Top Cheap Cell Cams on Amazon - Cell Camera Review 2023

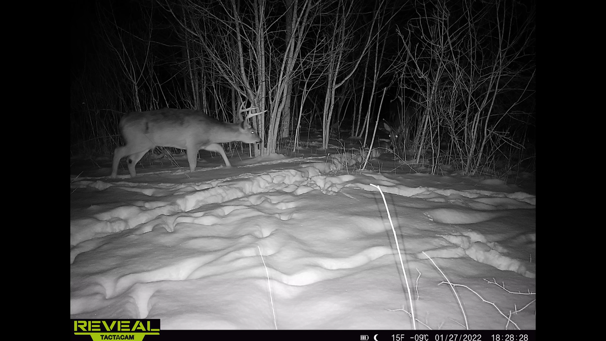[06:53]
Here's another nighttime picture, another buck that frequented my area and there's a doe in the background there. It looks like just a nice crisp nighttime picture. And then lastly, here's the picture that I got right before I walked in and picked up that shed. This was the night before and here you can see the very next day I walked in, checked it out, was able to pick up that guy's antler. Now let's get into some of the video.
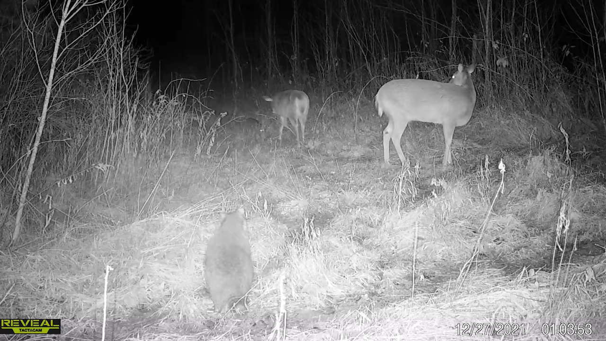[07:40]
Now we'll get into some of the night videos. Here's a young doe going absolutely karate kid on a raccoon, trying to back that thing up. Thought it was pretty funny to watch. And then here's a good example of two bucks walking down a trail. All very crisp, very clear. I'm very happy with that. The only disappointment is the information bar going away.
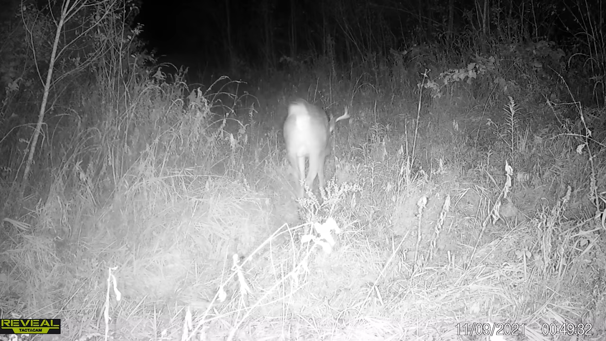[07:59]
As you can see here, the flash is pretty good. Overall, very happy with the Reveal X though.
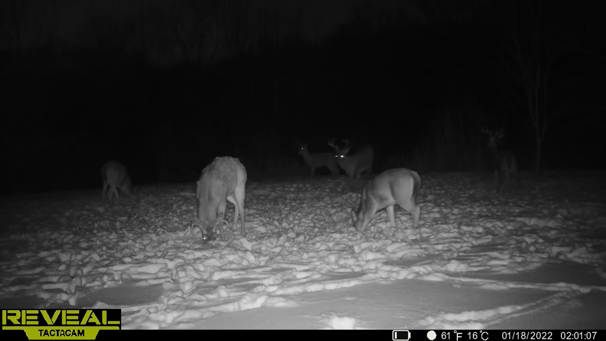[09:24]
Even with the lesser flash, because it's an invisible flash, you can still see everything perfectly fine. I can still see what even that buck is the one on the right. It's a little bit harder to see, but everything in the middle of frame is super easy to see. Now we have the muddy manifest.
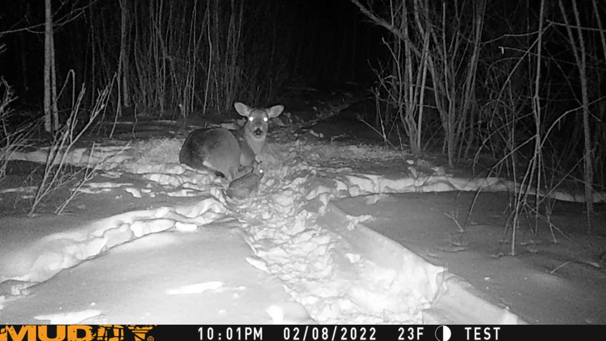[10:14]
A lot of the other cameras performed better. Thought this picture was kind of cool. A little rabbit sitting here with his bedded doe or shed buck. It might actually be a shed buck. In the back here, we have a shed buck. And then the other one just has one antler still.
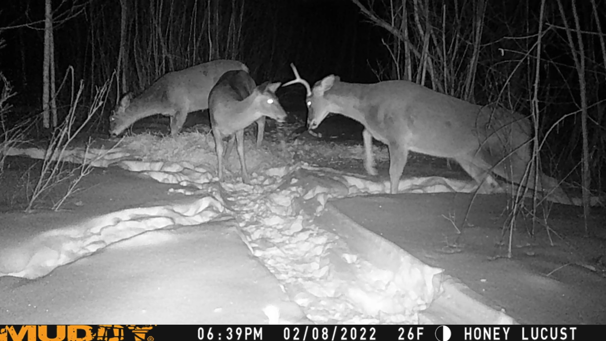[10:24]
Not terrible pictures by any means, but the other cameras outperform this all across the board.
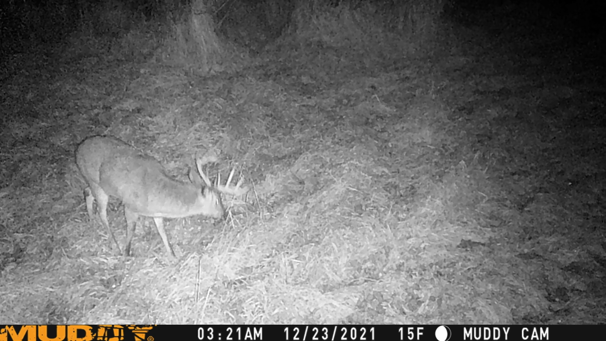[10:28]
And lastly, here's a really nice buck standing right in front of the camera, and you can still barely tell what he is. Overall, I would not recommend the muddy manifest. Now we have the spy point link micro.
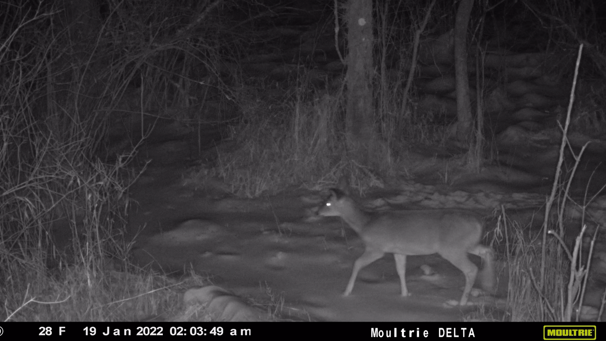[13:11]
The nighttime pictures, apples to apples, weren't nearly as good as the daytime pictures, but they weren't bad. Again, especially at the $100 range. Here you have a buck and a doe. There's a little bit of blur. It's not bad. And then here's that one horn buck. I'm just waiting for him to drop his other antler. Lastly, we have a group of does and a blizzard. Still relatively good picture quality at that price point. Can't expect much better than that. So now we'll go to some of the video.